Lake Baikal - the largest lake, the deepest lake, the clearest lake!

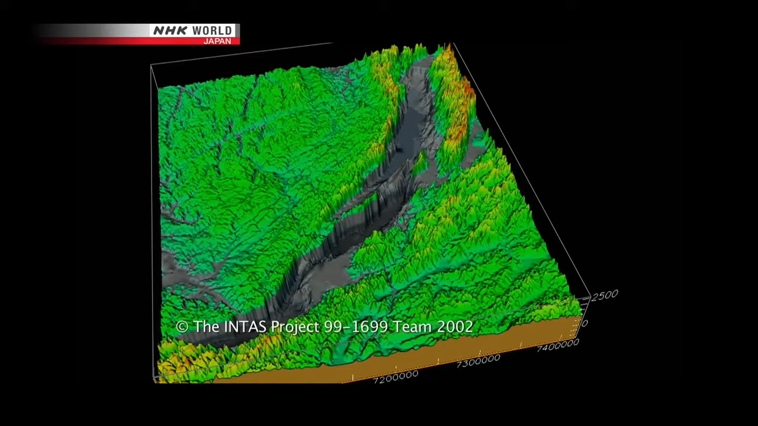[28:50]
Tectonic movement causes deep cracks or faults in the ground. Lake Baikal originated with an incredibly deep fault,
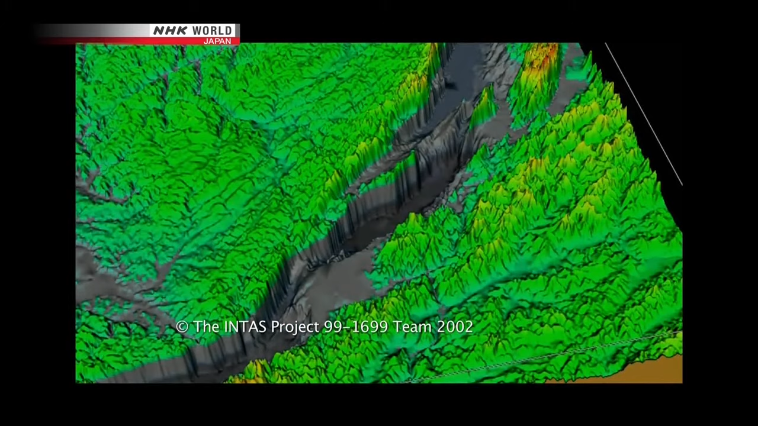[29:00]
up to 9,000 meters in places.